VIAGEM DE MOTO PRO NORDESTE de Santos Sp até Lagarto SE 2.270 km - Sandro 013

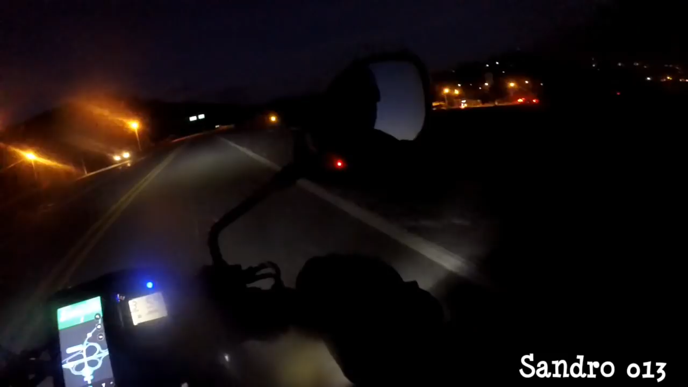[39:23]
Isso aí, pessoal. Chegando na BR-116.
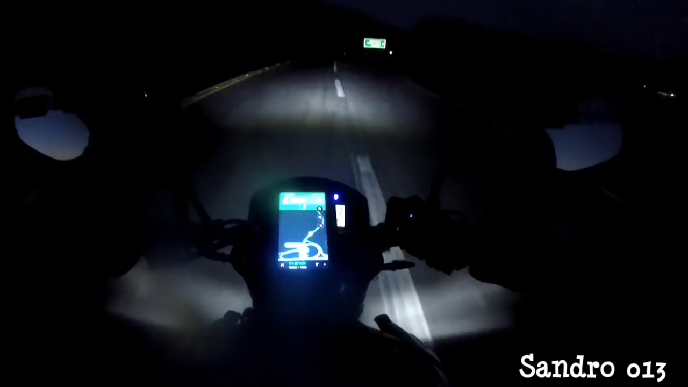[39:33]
Pegando um retorno aqui para pegar 116. Olha a hora.
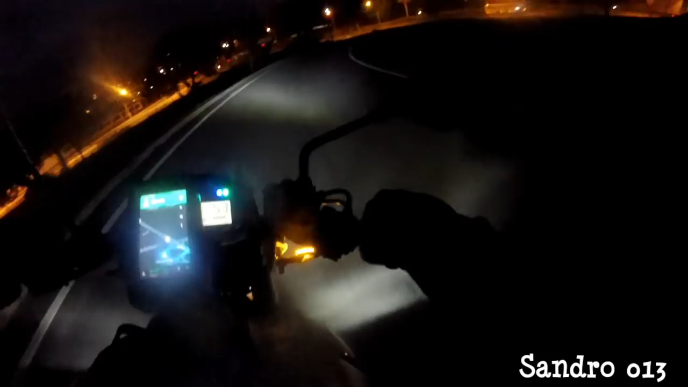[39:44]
Vai dar 18 horas. É isso aí, estamos na 116.
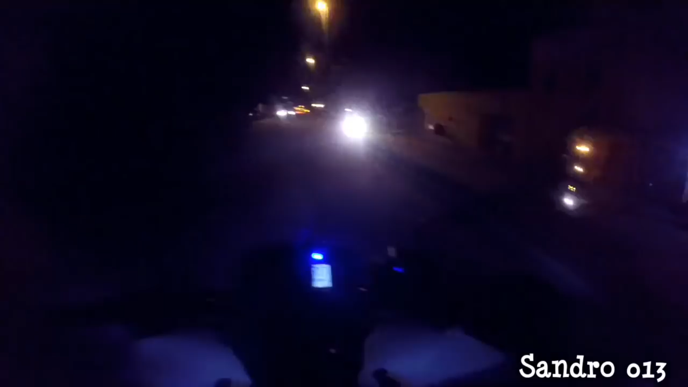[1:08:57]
E aí pessoal, estamos aqui na Colônia 13. Cheguei. Fazer o retorno aqui na praça.